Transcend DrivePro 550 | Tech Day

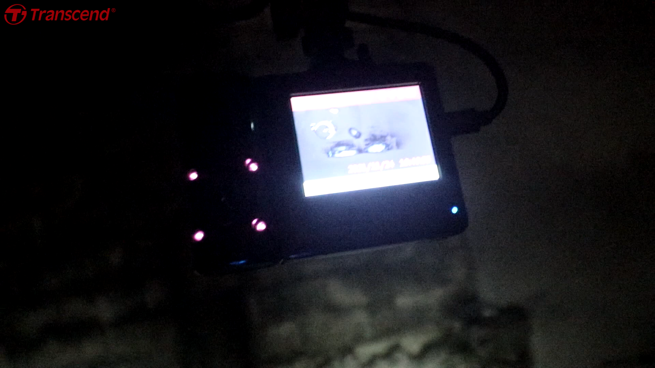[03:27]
As you can see, meron siyang I think infrared lights yan because nire-record niya ako.
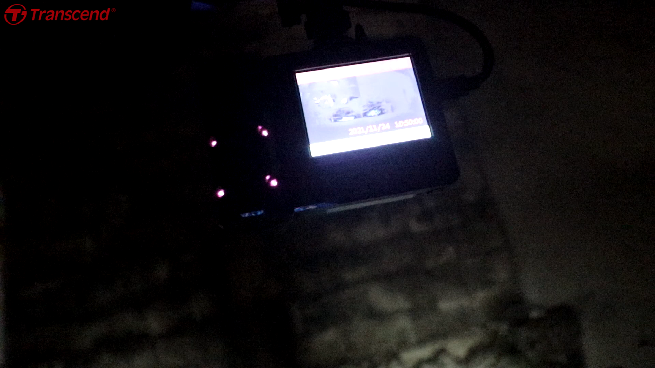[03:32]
Akala niya, like, mahina kasi yung lights sa loob ng kotse.
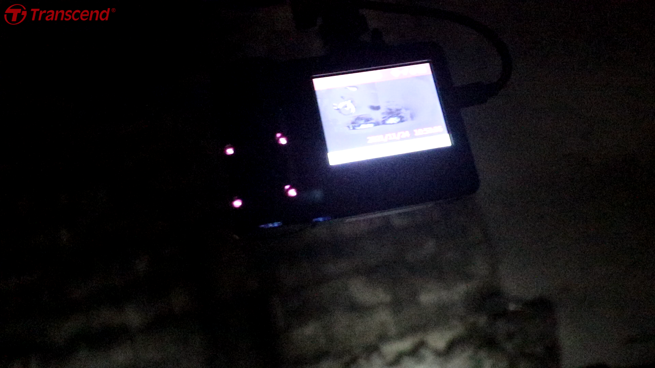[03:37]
Kaya, kita nyo, umiilaw yan. Then, ayan, yung dashcam.